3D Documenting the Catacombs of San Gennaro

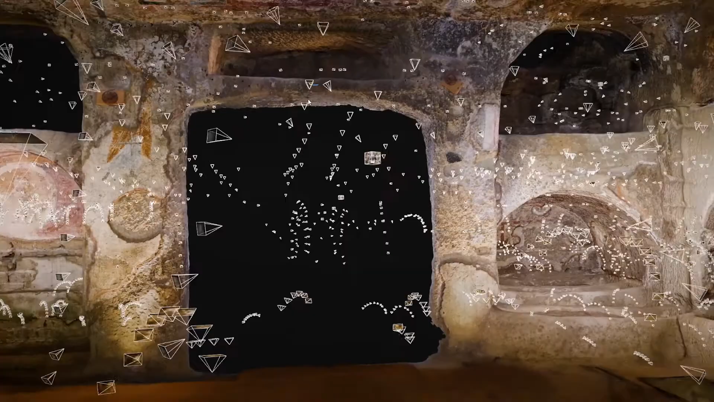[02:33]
The scanning data were collected sometimes in pitch black conditions.
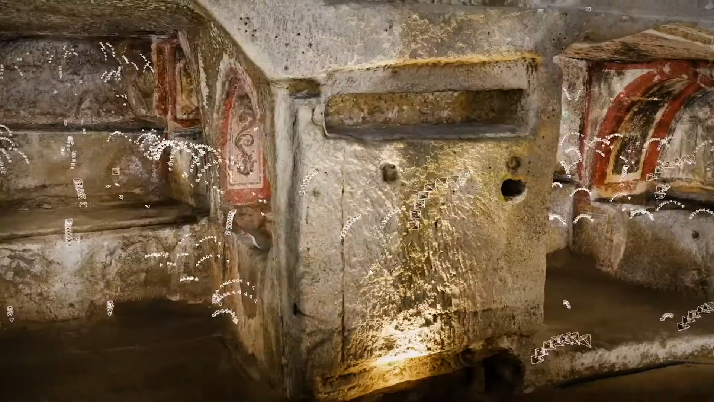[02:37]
So the scans were mostly done in black and white, except in lighted areas or areas where frescoes were able to use artificial lighting.
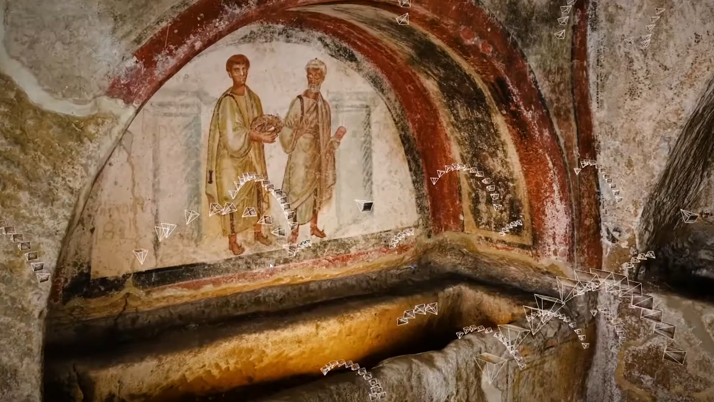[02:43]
We organized all these data into one massive model using reality capture. It's not perfect, but when you consider the 7,000 square meters of small niches,
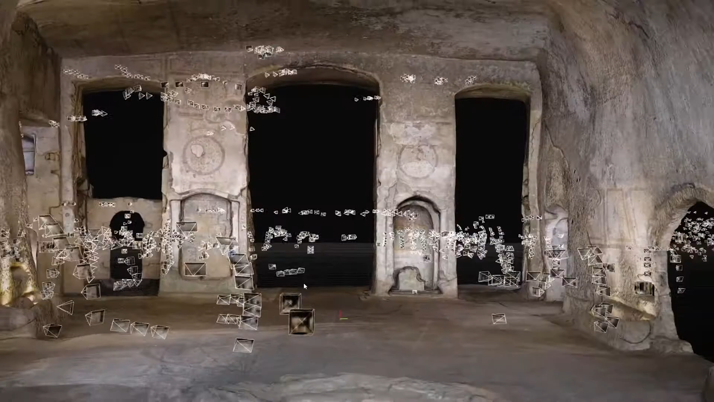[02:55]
ancillary rooms, hallways, dark conditions, we're very proud of how it turned out.
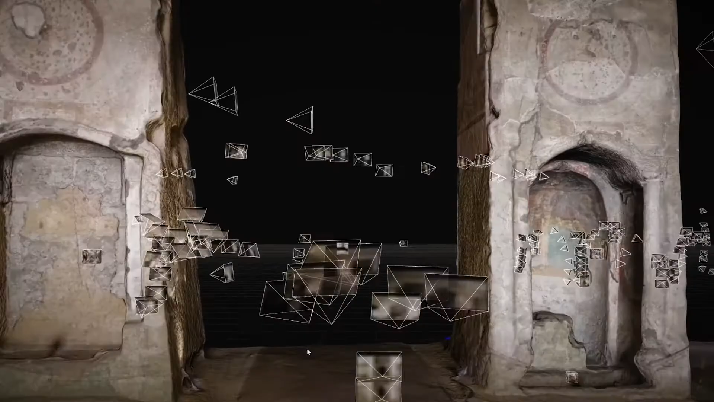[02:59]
And we could not have done this without using reality capture to integrate all of these different kinds of data.
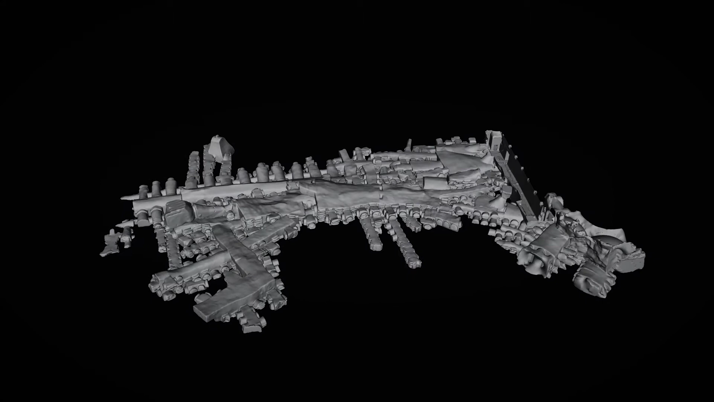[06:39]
Now we are in the lower part of the catacombs,